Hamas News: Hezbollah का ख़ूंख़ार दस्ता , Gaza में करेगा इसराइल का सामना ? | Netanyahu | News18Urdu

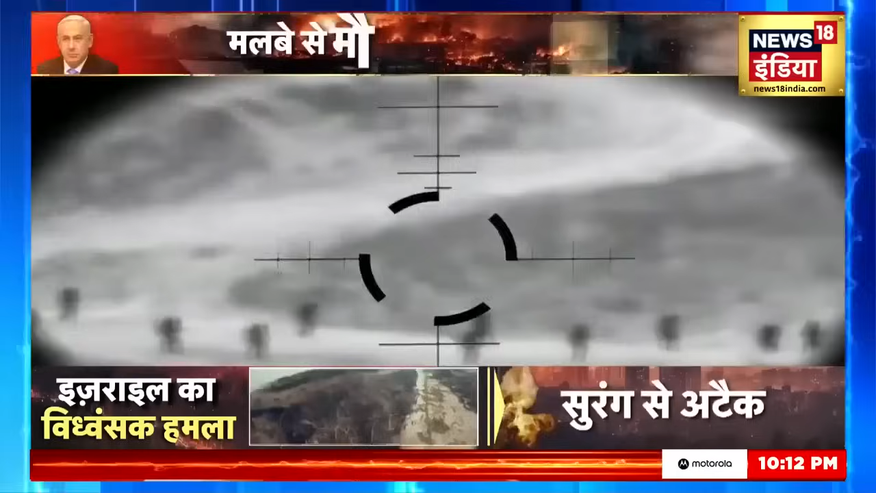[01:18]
घाजा में घुसे इसरैल के कमान्डो किस के निशाने पर है इनके एक एक मूम्मेंट पर उनकी नजर है
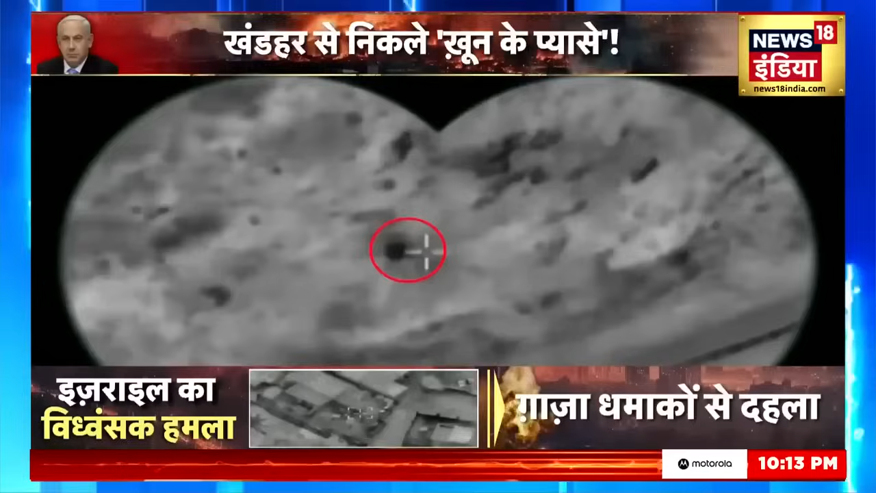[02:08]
ऐसा सेफ ग्राउंड ओपरेशन में शामिल सेना के साथ ही नहीं है इनके टैंग भी टार्गेट पर है
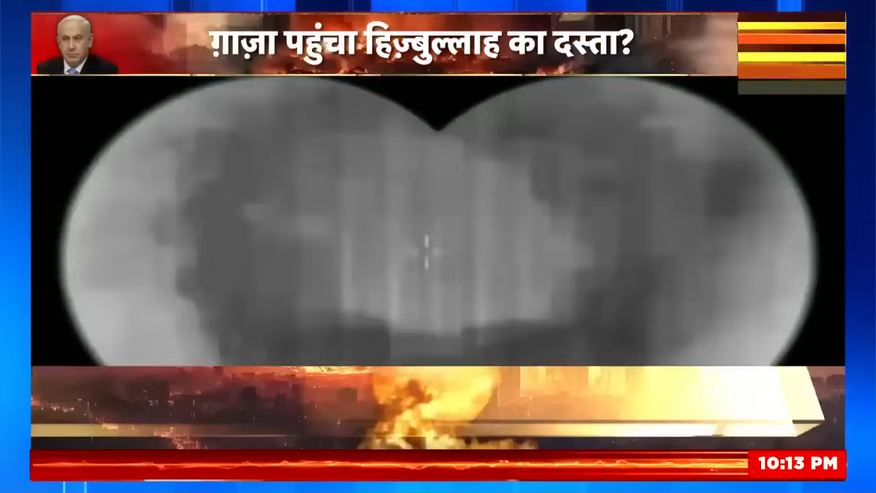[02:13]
गाजा में घुसे एक एक टैंग के हलचल
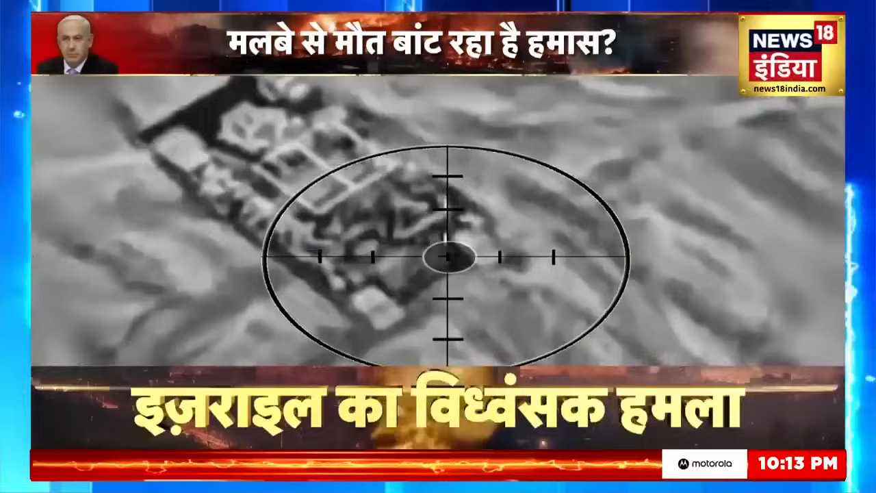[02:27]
उनके इशारे पर हो रही है ये इसरेल के दोस्त नहीं, उनके जान ये दुश्मन है
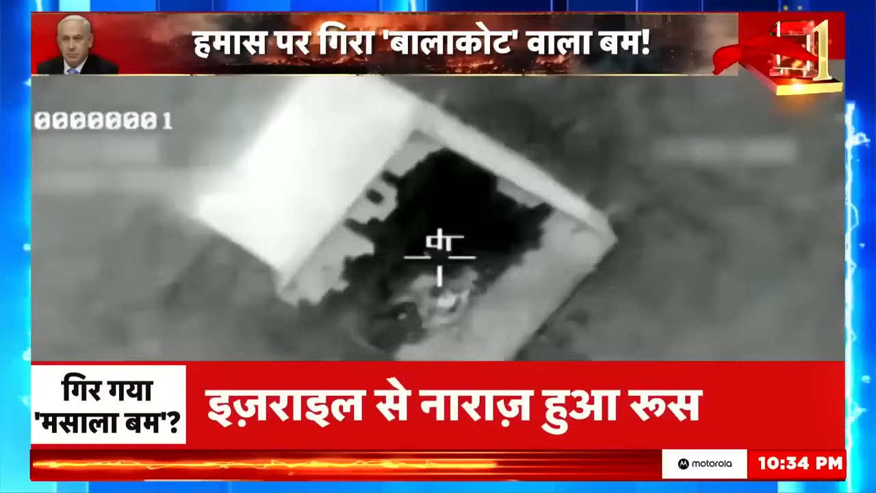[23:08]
यह ऐसा बम है जिसे जहां ओडर मिलता है तो बस वहीं गिरता है यह दुश्मन को चुन चुन कर मारता है और अब इसरेल इसी बम से हमास को खत्म करना चाहता है